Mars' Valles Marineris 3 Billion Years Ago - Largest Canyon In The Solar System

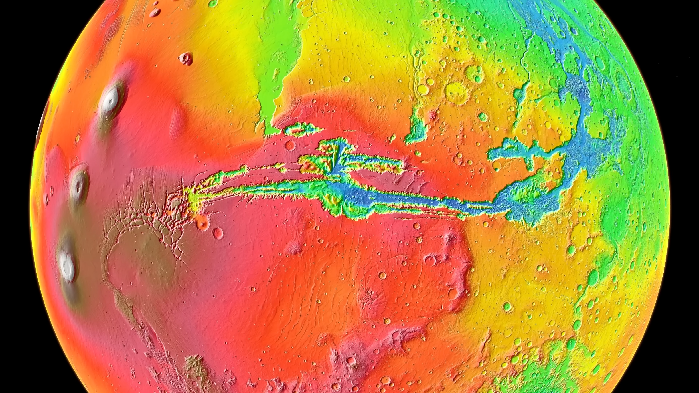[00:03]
It is about 4,000 kilometers across. That is similar to the length of mainland United States.
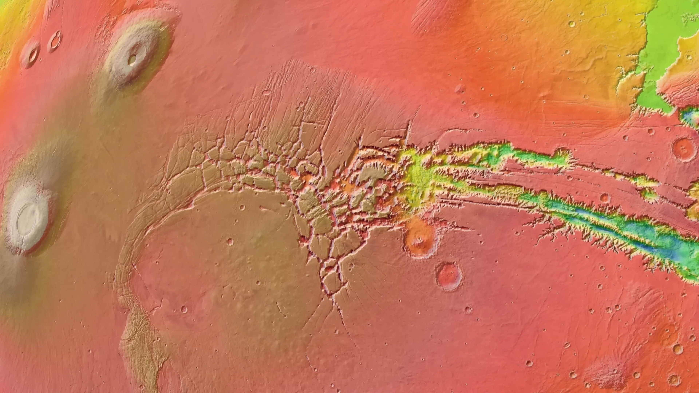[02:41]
Zooming in a bit into this region, and switching to a close to real color image of the surface,
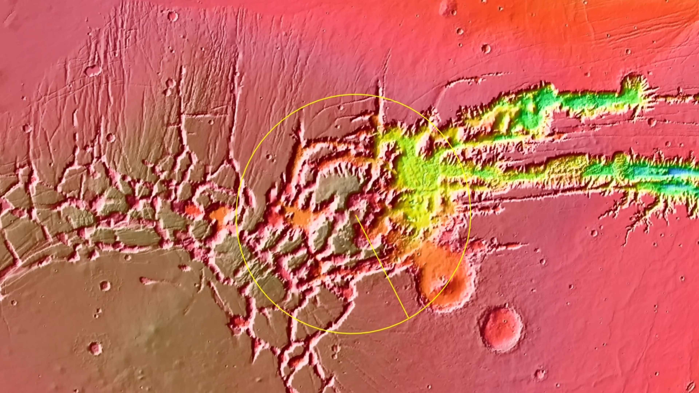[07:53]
So although the Noctis volcano isn't as tall, it is about as large in terms of surface area as the three volcanoes that are directly on the Tharsis Plateau.
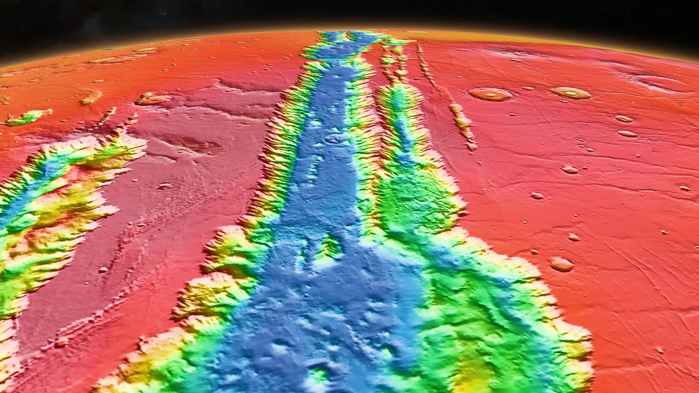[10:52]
meaning the lake here had a maximum depth of about 1.5 kilometers, and the average ponding depth was 842 meters.